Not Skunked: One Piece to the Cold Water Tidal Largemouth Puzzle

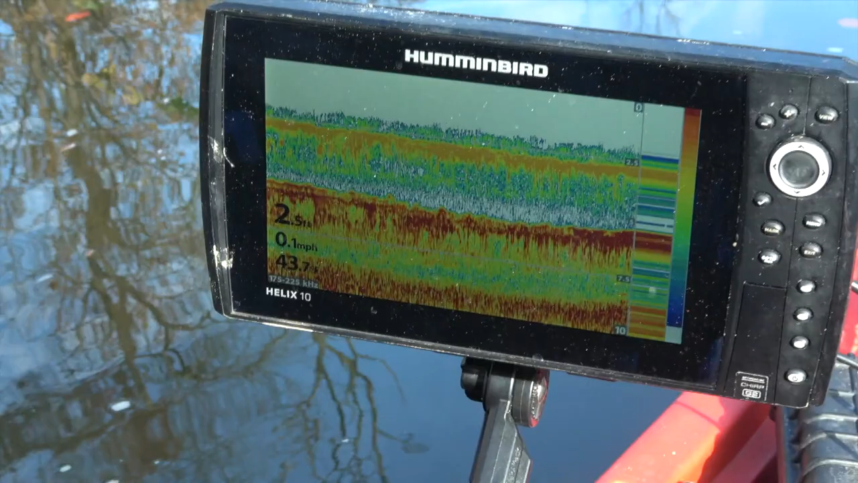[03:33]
On screen: depth 2.5 ft, speed 0.1 mph
So it's colder than I thought uh we got 43.7
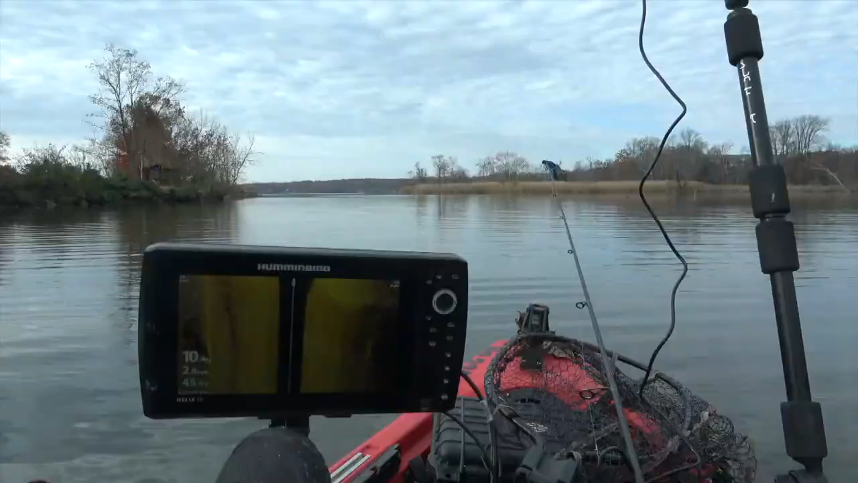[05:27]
we're coming out of the creek and uh you can already see that water temperature creeping up
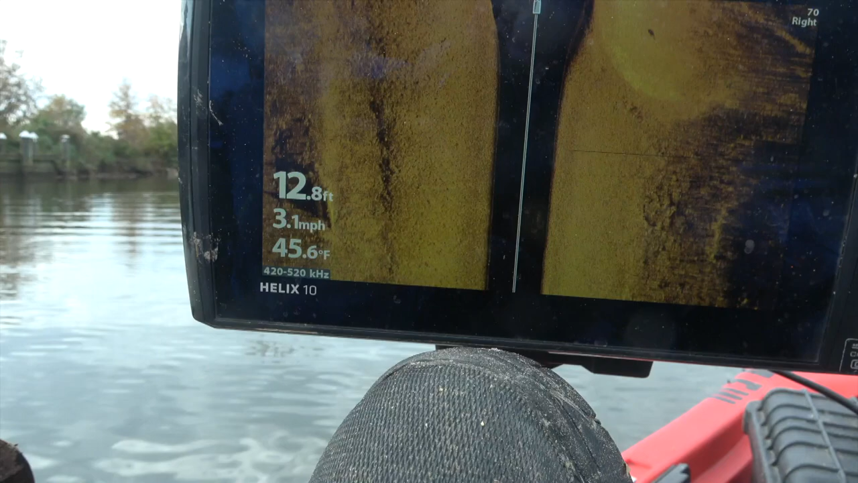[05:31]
On screen: depth 12.8 ft, water 45.6°F, speed 3.1 mph
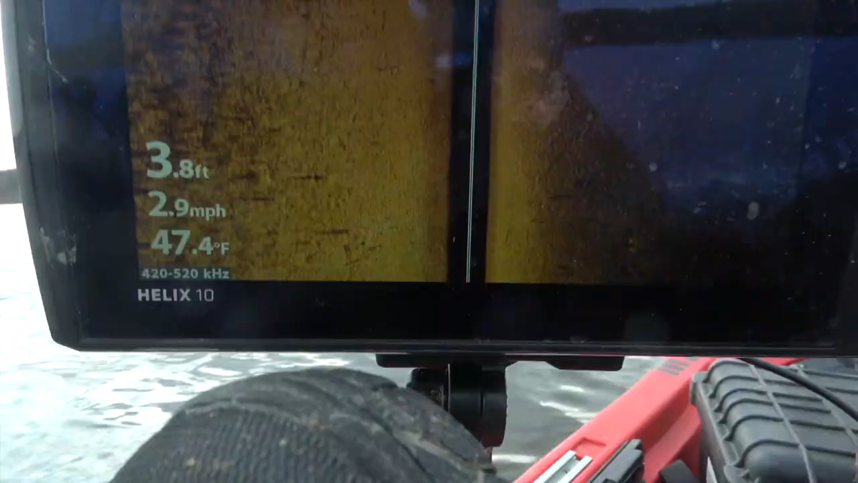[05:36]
On screen: depth 3.8 ft, water 47.4°F, speed 2.9 mph
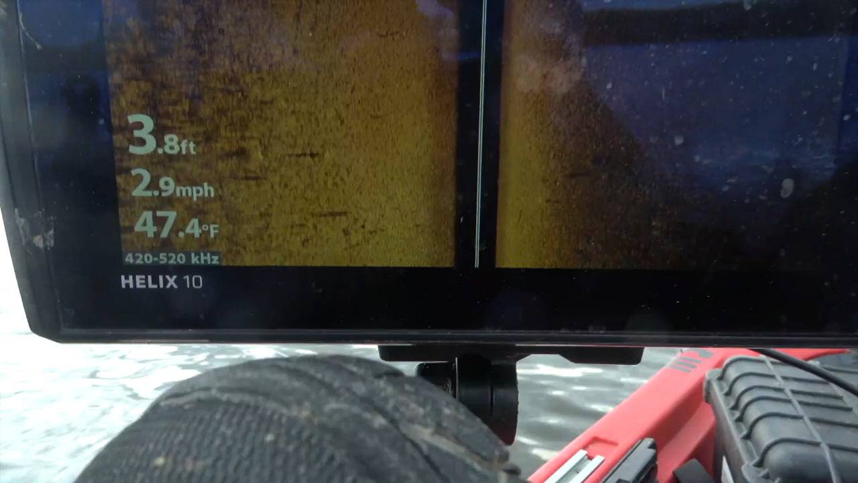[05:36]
On screen: depth 3.8 ft, water 47.4°F, speed 2.9 mph
it's good that's what I want so that water temperature keeps going up I think if once I find some deep water
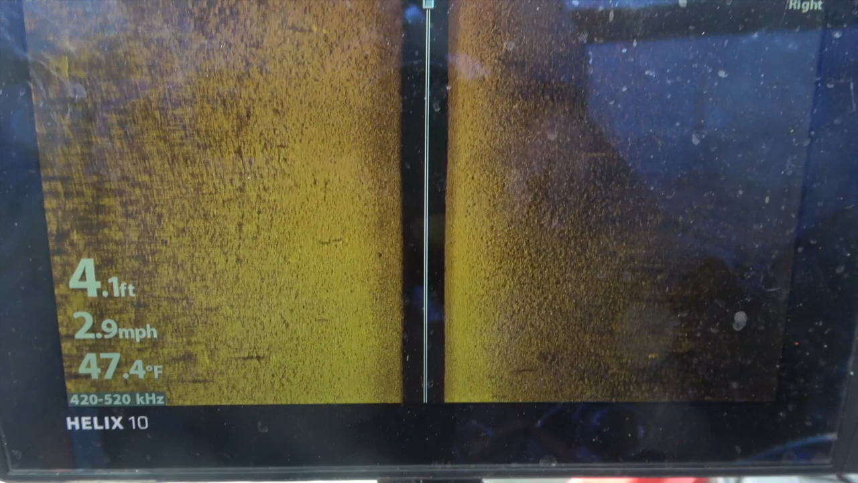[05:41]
On screen: depth 4.1 ft, water 47.4°F, speed 2.9 mph
which I'm only in like a couple feet of water uh but I think once I
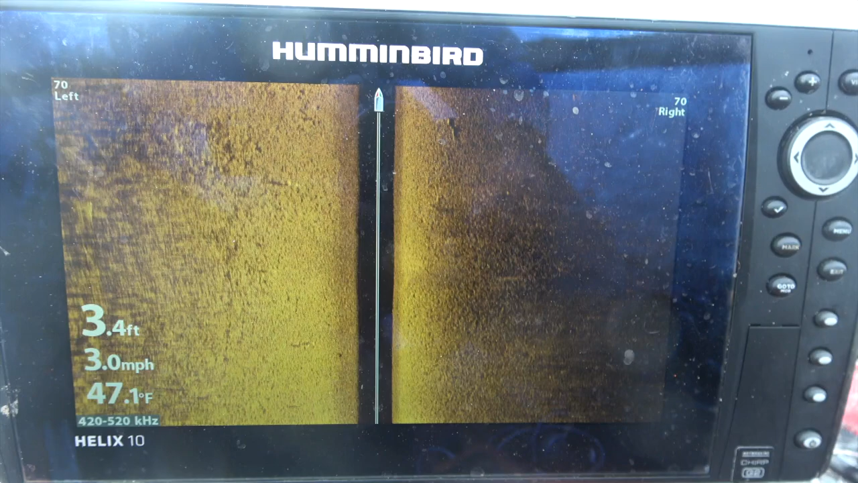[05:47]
On screen: depth 3.4 ft, water 47.1°F, speed 3.0 mph
get into that deeper water the water temperature go up even more and I think the deeper water
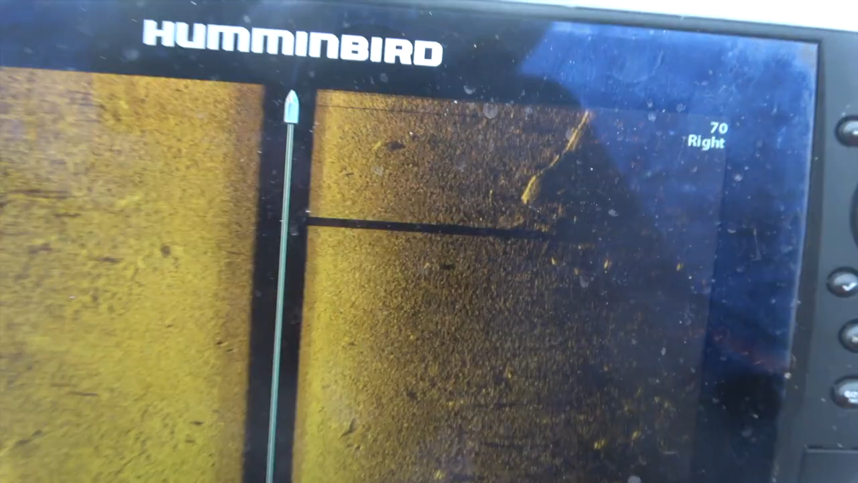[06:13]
that's a fish moving off on that flat um maybe
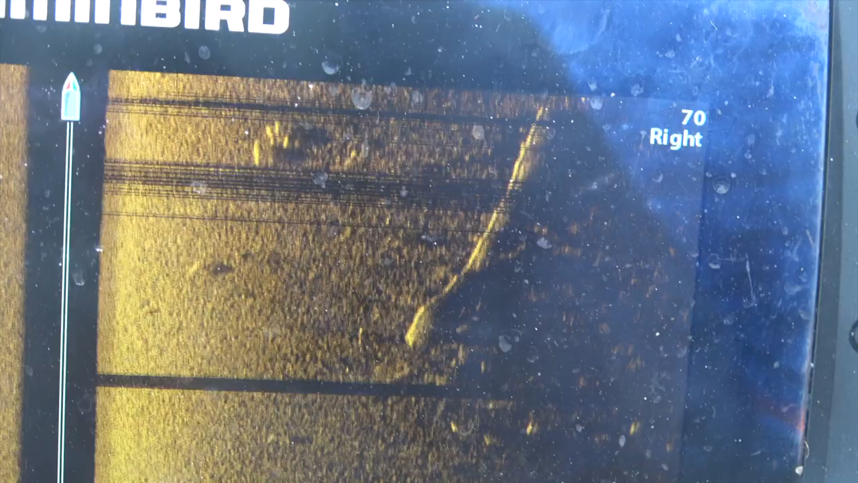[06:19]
some other fish yeah right next to it these are fish what kind I don't know that was one that was moving huh
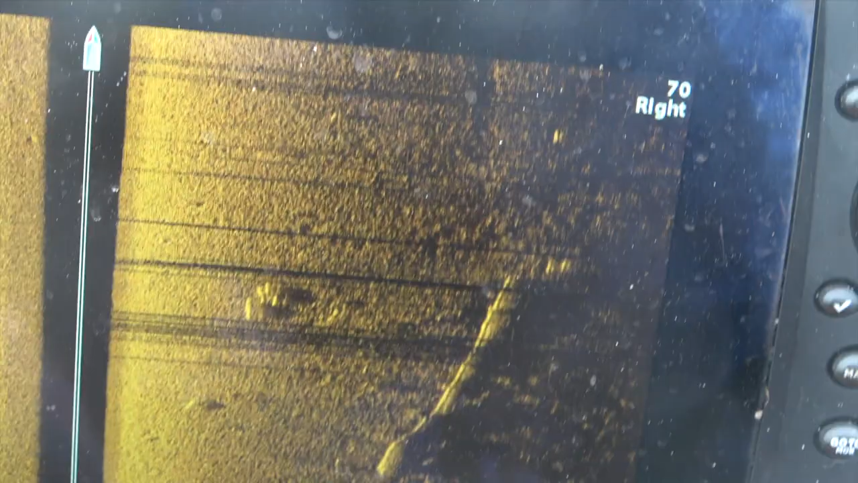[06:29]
I'm gonna keep looking when I see something real obvious maybe uh some
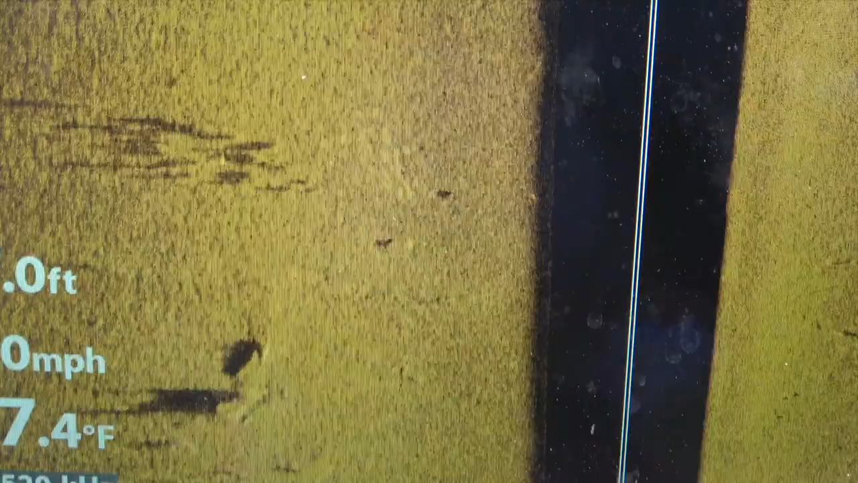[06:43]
a quick lesson look for
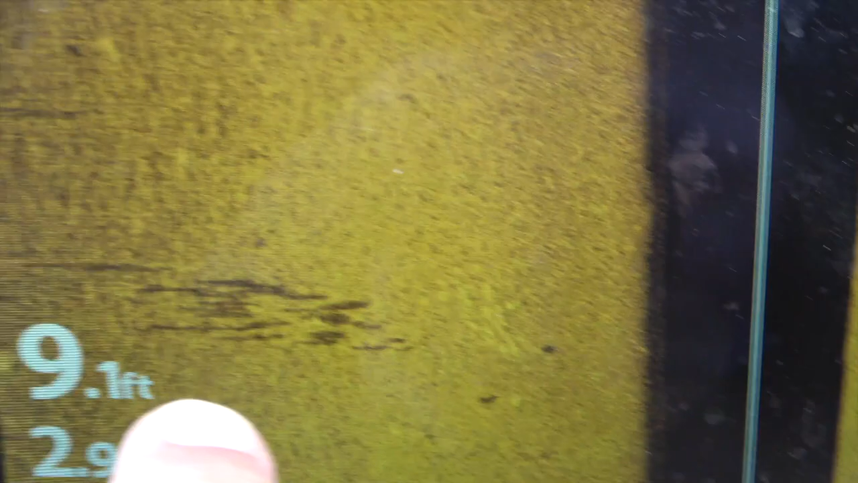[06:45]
On screen: depth 9.1 ft
the shadows and then move in that right there isn't real obvious
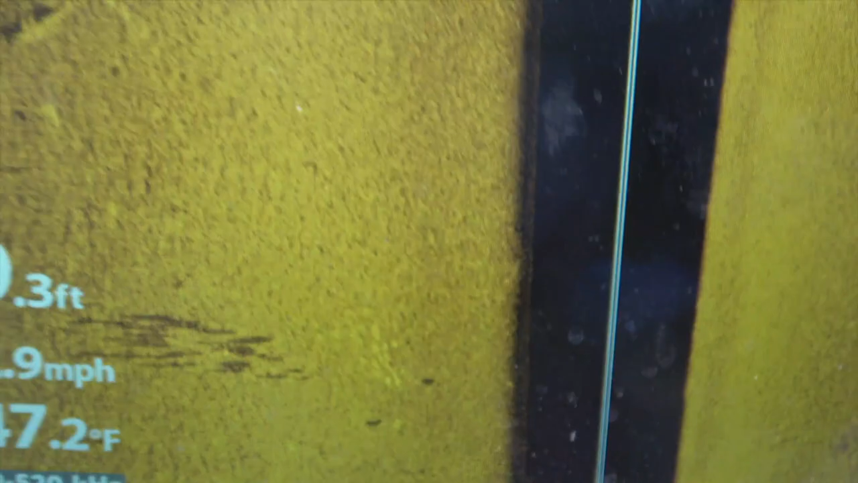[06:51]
uh but those are fish small ones there's little lighter
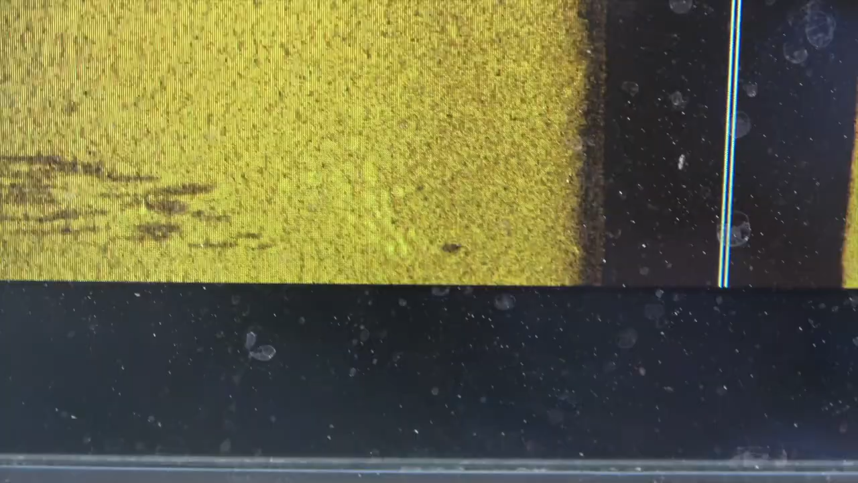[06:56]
dots and you can tell here here's some more um um
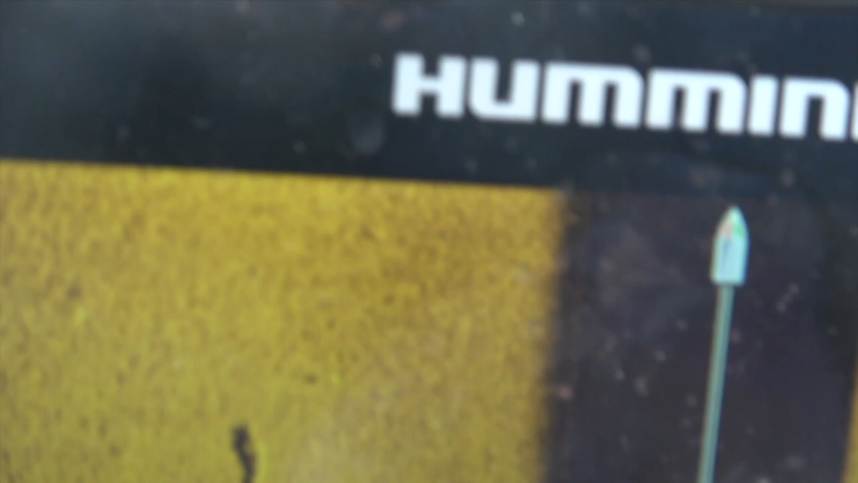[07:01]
you know find the shadows move inward
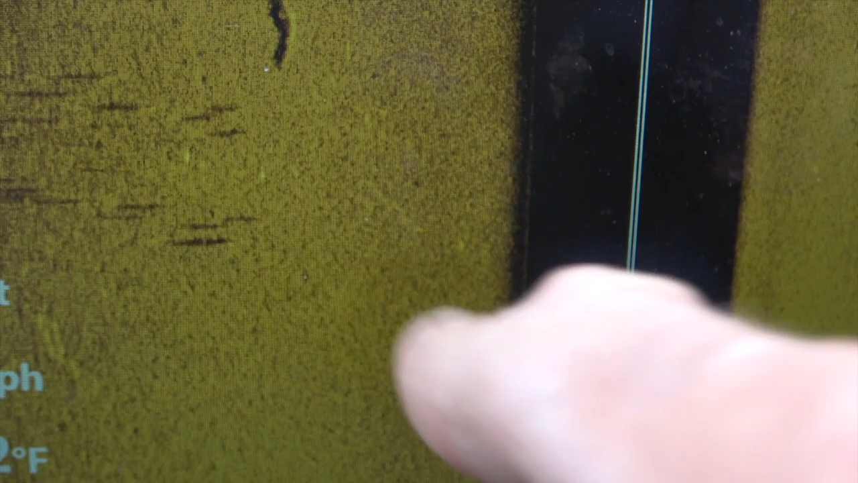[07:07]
find the shadows move inward I'm
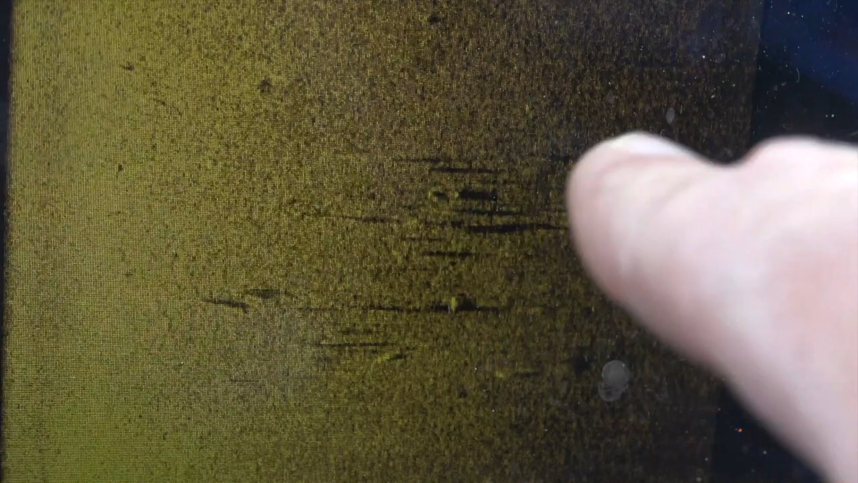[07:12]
looking for bigger marks these are a bunch of a bunch of bait fish which is good good that we're near them huh a lot of bait fish look at all those all those shadows
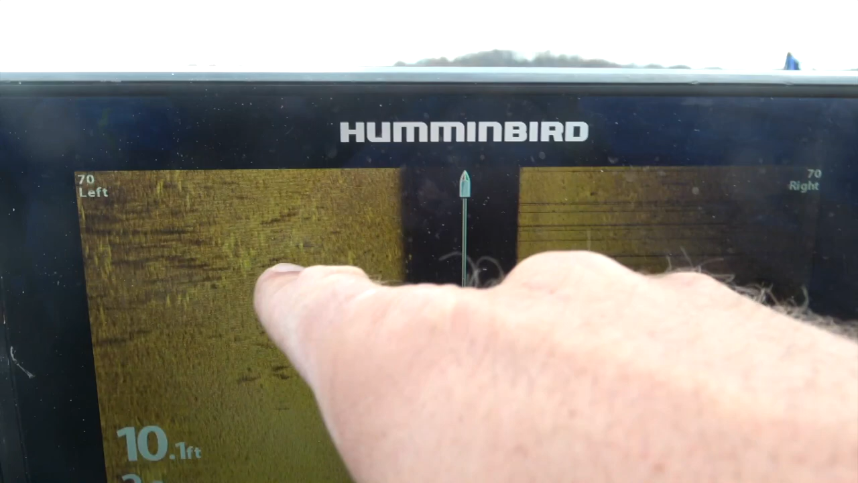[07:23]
On screen: depth 10.1 ft
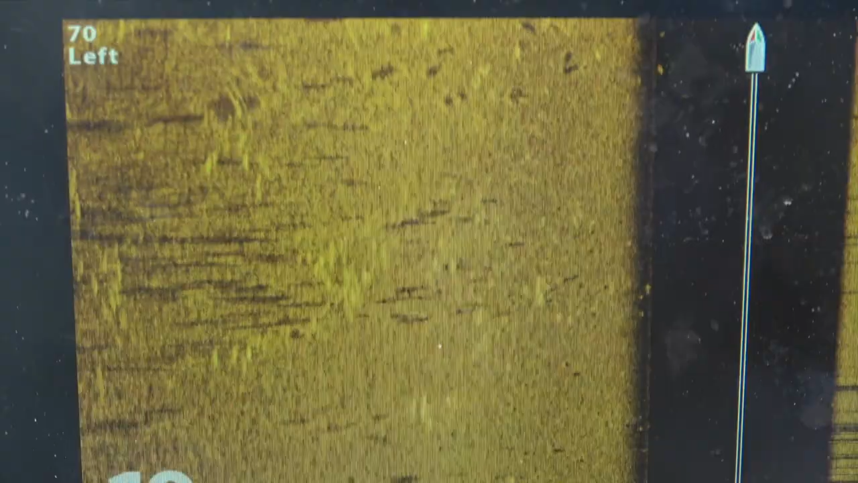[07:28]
and all those white marks are fish creating those shadows I like where I'm at I'm gonna
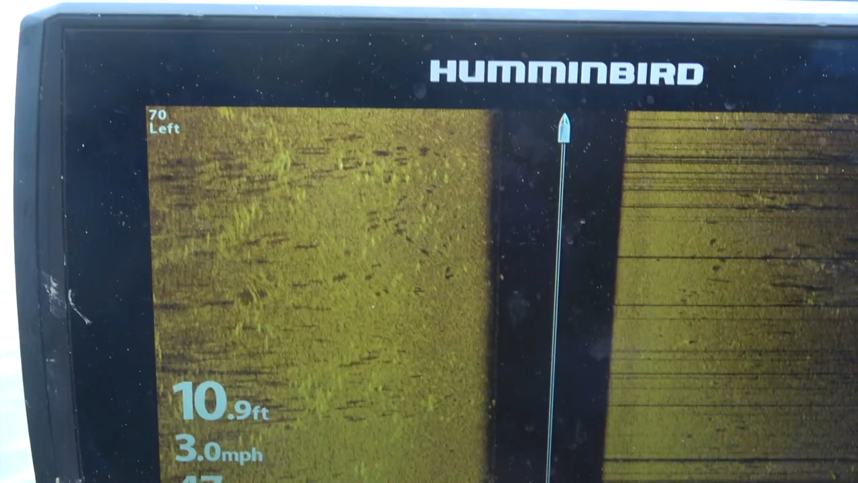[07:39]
On screen: depth 10.9 ft, speed 3.0 mph
find structure here and uh start fishing it all right I'm putting away the